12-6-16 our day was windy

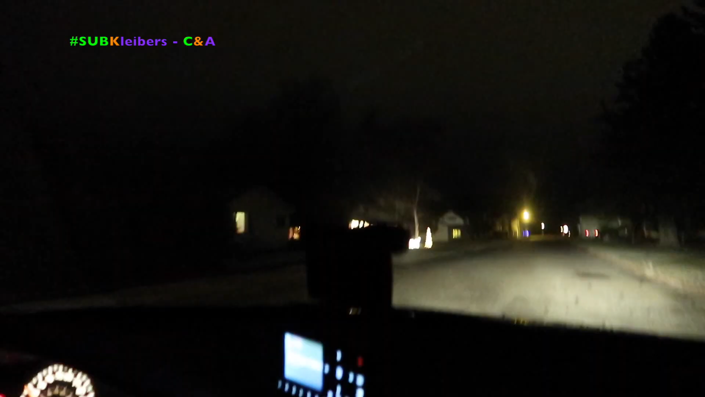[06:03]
Okay, fine. We'll get a hot chocolate. No, I don't want hot chocolate. There's some Christmas lights.
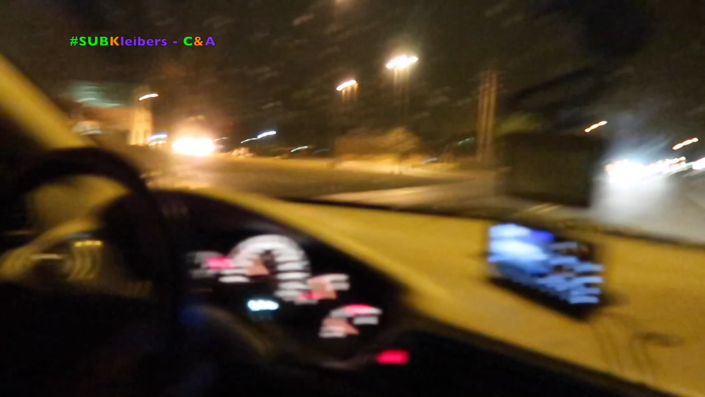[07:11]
Looking for Christmas lights, anyone? There's some Christmas lights.